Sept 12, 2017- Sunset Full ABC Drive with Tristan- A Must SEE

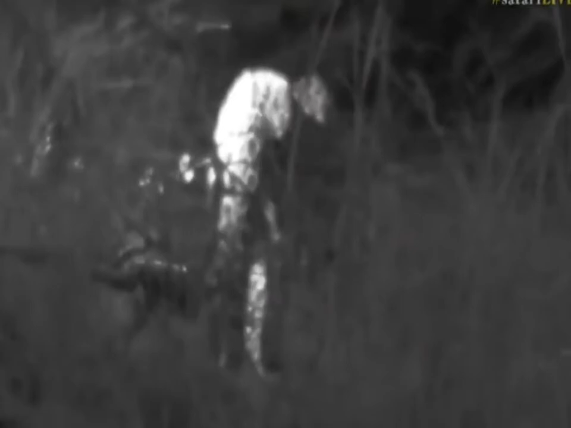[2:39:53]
But it looks like he's walking towards us. Is he walking? No, he's sat down again. Oh, it's very difficult.
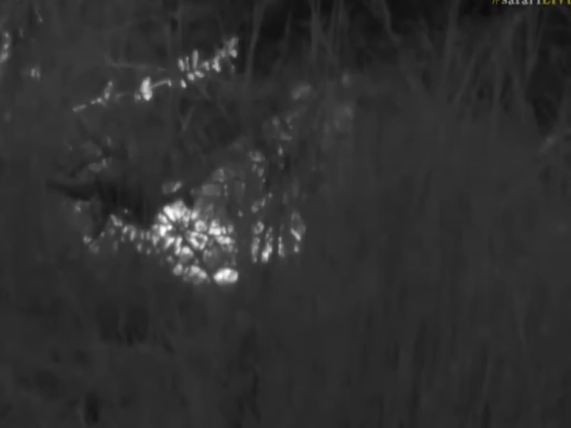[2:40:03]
Unfortunately, just the angle of the banks doesn't really work. This is the kind of clearest view that we can get. Now, I was trying to think of a way to maybe try and get to where he is and to try and see if I can kind of get down into the drainage itself. But the problem with that is that we won't have signal inside there. So, alas, we sit and we hope that he moves slightly, that we'll get a better view of him.
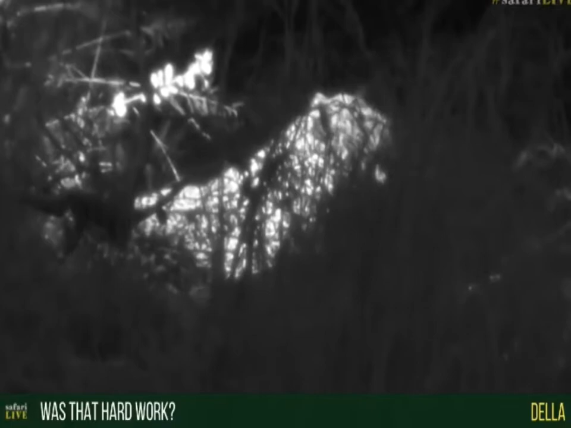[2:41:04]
And a scrub hare is a fleet-footed animal, so it meant he would have had to have really caught it by surprise and chased it a few steps, and there would have been some energy exerted. But it's not like wrestling with a big fully grown male impala where you'd have to hold on and suffocate it. Once he's grabbed the scrub hare, then it's quite quick and easy for him to kill it. So not as hard work as the big antelope species, but still a bit of work nonetheless,
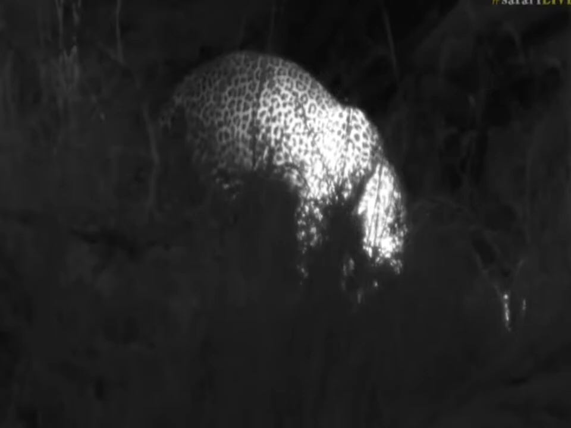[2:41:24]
and he's definitely done well to be able to catch what he's caught and to get the food that he needs. You can see he's just playing now. You're a silly cat.
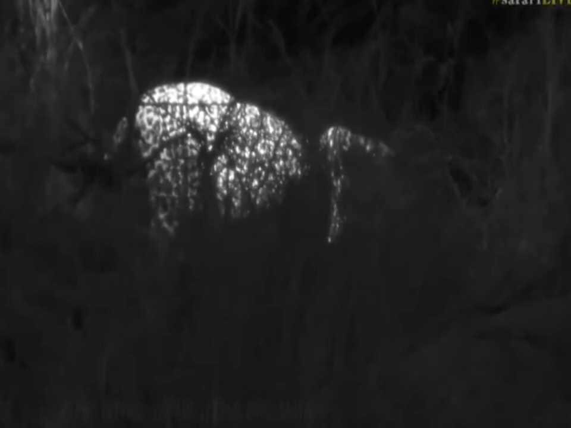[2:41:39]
Sharon, you asking how long before leopards leave their mothers? Well, generally between... Oh, where are you off to? You can see he's having a full game. Between 14 months and 2 years, that's generally what we see with leopards.
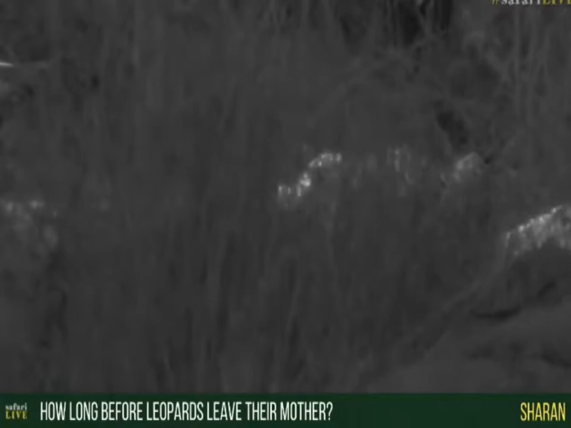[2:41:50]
That's how they normally will kind of spend their years or months with a mother, and then the mothers start to move off. But it depends on the leopard. Sometimes a little bit earlier, sometimes a bit later. The most extreme I've seen is 3.5 years. That's the longest I've ever seen a male leopard stay with his mom.
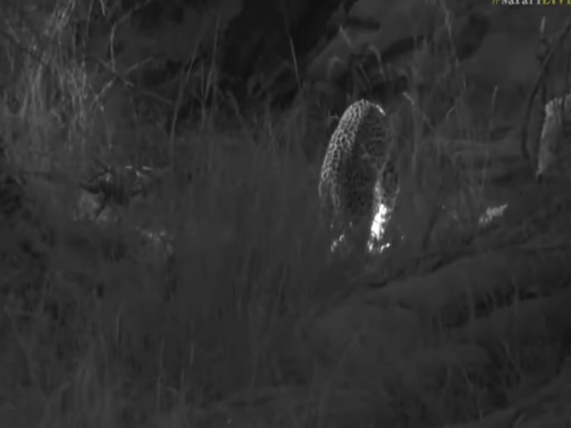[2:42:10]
And also I've seen a leopard at 10 months old being left by its mother. So it just depends on the individual and the mother itself and the availability of food and all kinds of other things that go into it.
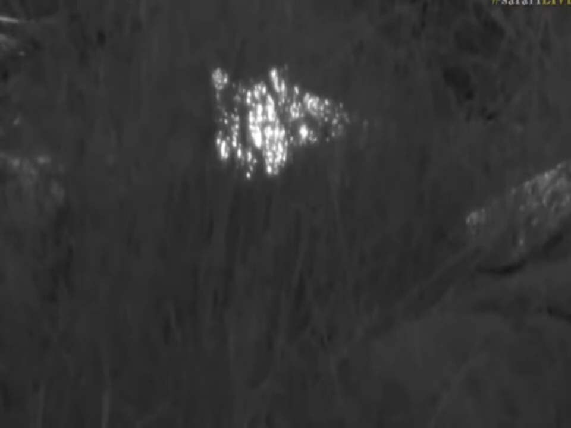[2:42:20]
Really is a pity that he's just lying behind that clump of grass. If he was 1 meter the other side of that clump of grass,
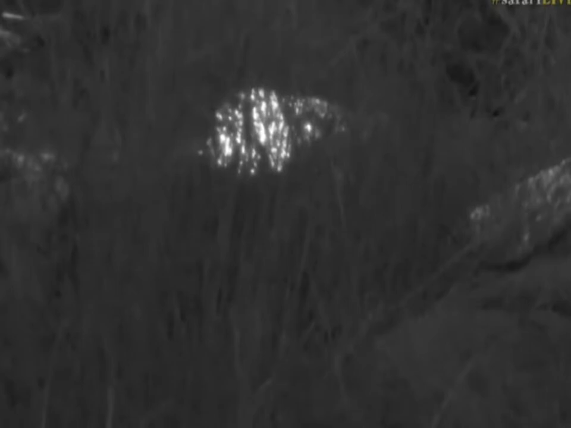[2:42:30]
we would have the most perfect view of him from where we are now, because it's a nice sort of gap that we've got here, and if he had gone and lay in this more open section, it would have been far more pleasant. But with him playing so much, maybe he's going to pick it up and run this way and we'll see him coming into this area. Christy, you want to know the largest animal that I've seen Husana hunt? Well, I mean, we saw him the other day with an impala that looked like one of the yearlings,
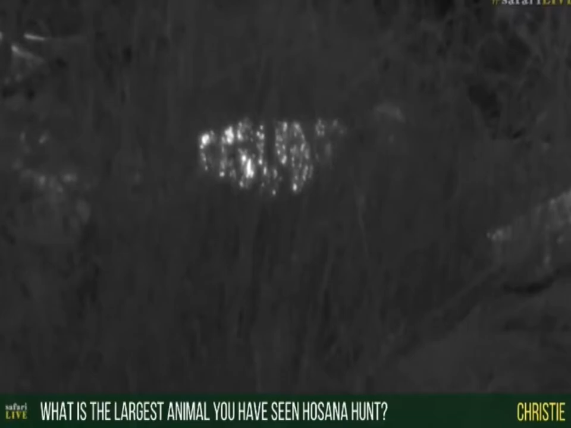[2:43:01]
but I know that he has killed a fully grown male impala and put it up into a tree. So he has killed that, which is a large individual. I mean, that's a large animal for even a female leopard, so he's done fairly well with that.
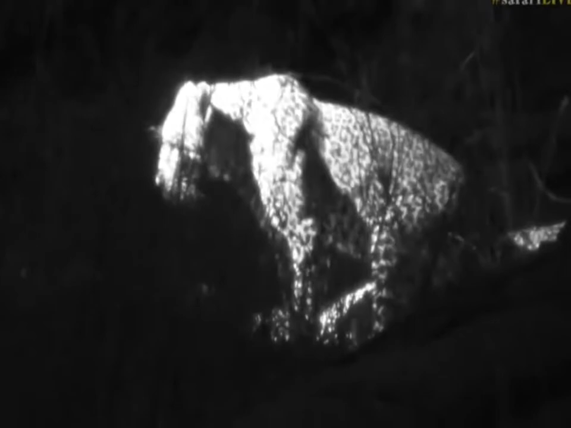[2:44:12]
Are you having fun? You're expending more energy playing than you would have done to hunt it.
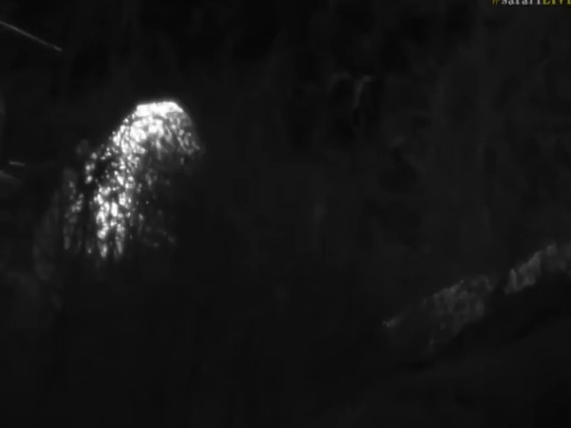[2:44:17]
Cat's tails, you saying Hosanna is making your days having so much fun. I know, it's amazing when you see a cat like this, when they just seem to have lots of joy in them, and there's lots of energy, and they're jumping around, and they're chasing, and they're trying to bite things, and it's just a wonderful experience. It's a good way to kind of finish your day in a good place,
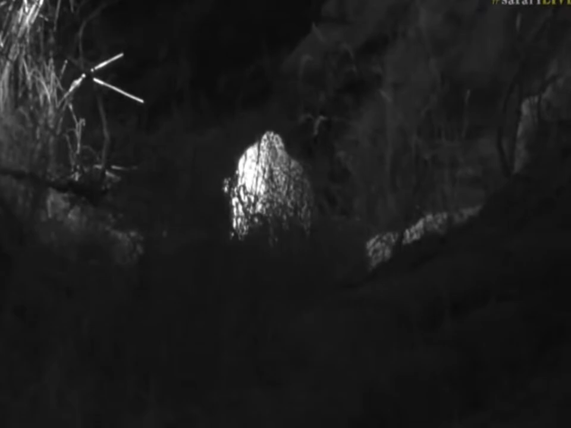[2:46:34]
No, you're going further down. You know what, Seb? I wonder if we go further down, we might get a better view of him now. He looks like he looks like a rodeo bull.
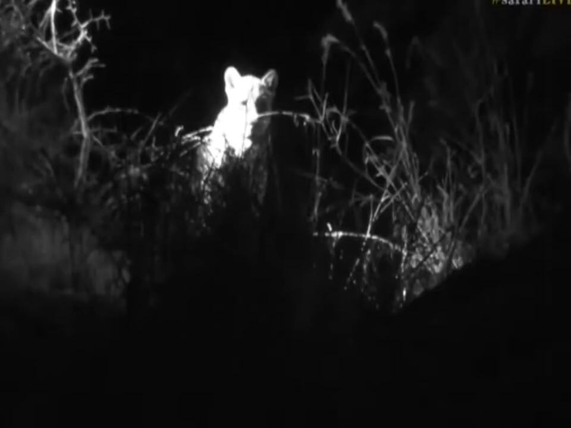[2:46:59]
Now he's looking up at us as if to say, what do you guys, why are you laughing at me? But he was jumping around like when you see those bulls get let out of a rodeo sort of circuit and they go crazy and back legs are jumping all over the place.
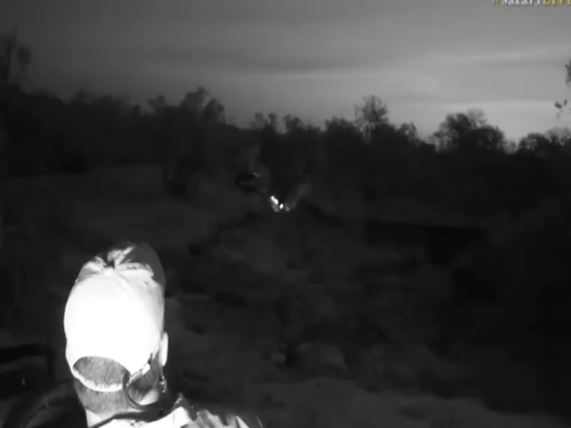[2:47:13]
That's what it looked like when he was doing that. So you can see how far he is. He's a long way away.